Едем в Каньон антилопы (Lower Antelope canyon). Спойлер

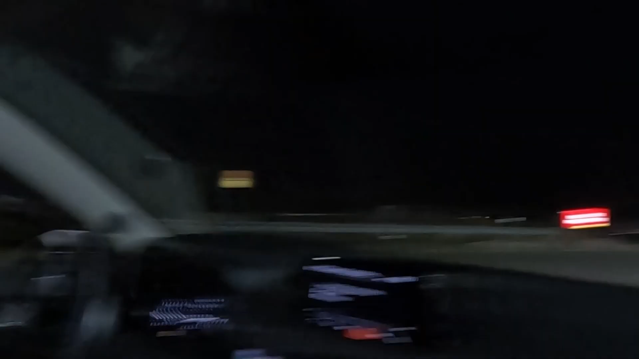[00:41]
Аккуратно, стой, стой, стой, стой. Я вижу, вижу, вижу. Но она тебя не видит. Он смотрел на меня.